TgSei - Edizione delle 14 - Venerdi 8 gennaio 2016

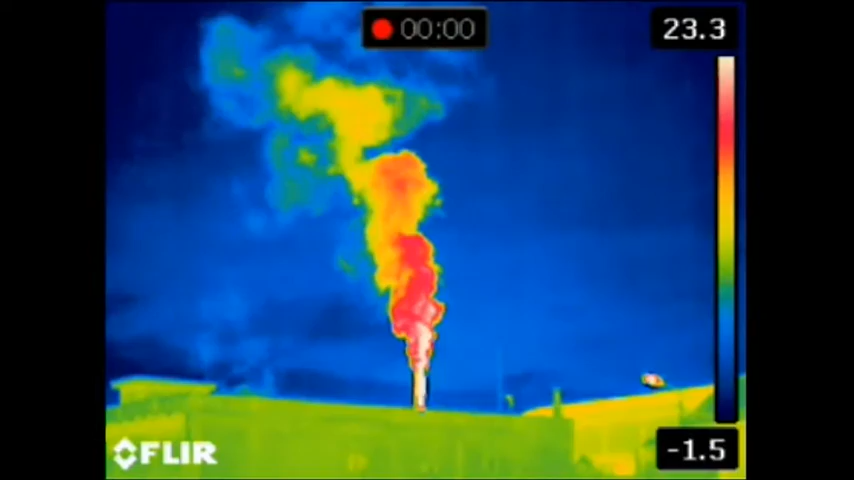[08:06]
Infine gli ambientalisti rendono pubbliche immagini video e fotografiche riprese dal forum dell'acqua
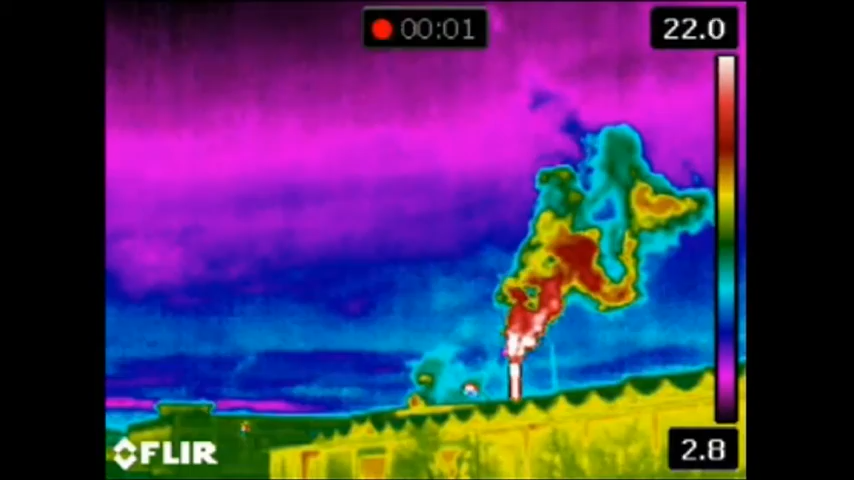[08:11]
al Sansificio di Pescara nelle notti scorse con una videocamera termografica precisando
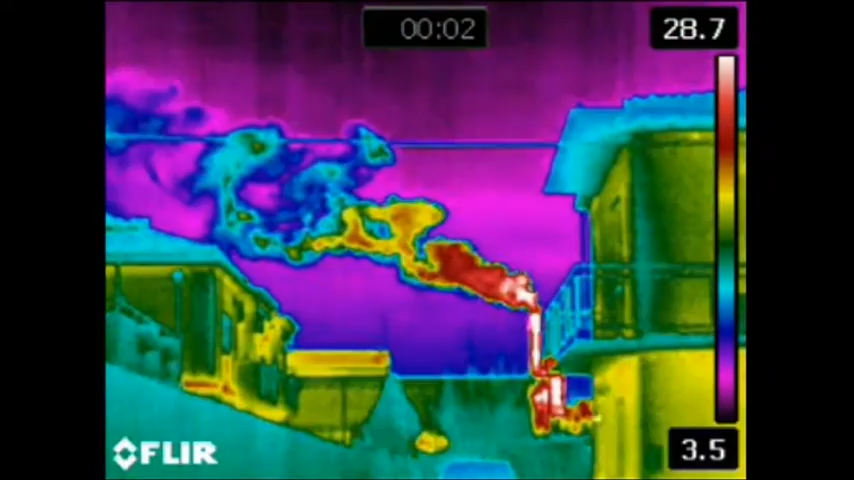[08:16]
che servono solo a rappresentare in altra forma quello che tutti i cittadini vedono di
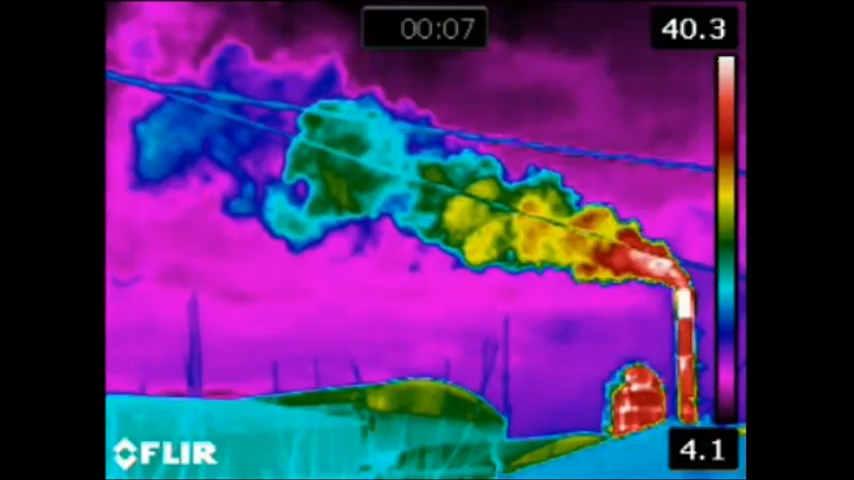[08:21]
giorno il riversarsi di enormi quantità di fumi nell'atmosfera che poi in parte ricadono sulla città.
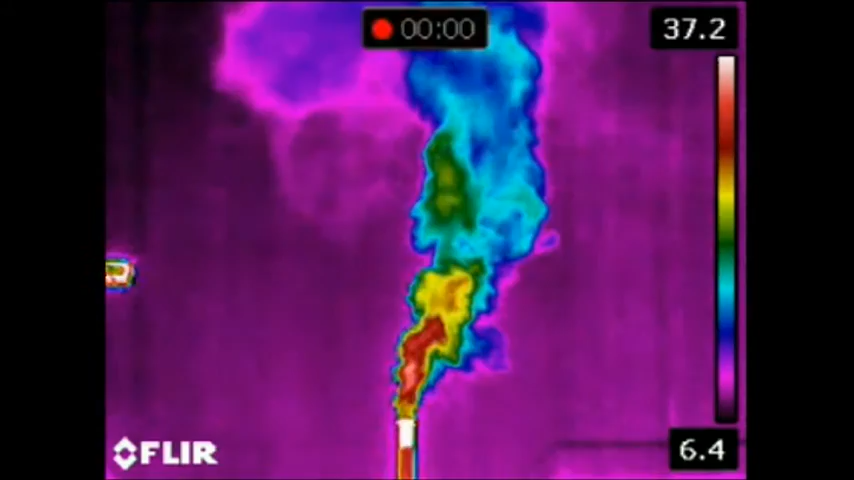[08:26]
La composizione, la quantità esatta degli stessi e la rispondenza con i limiti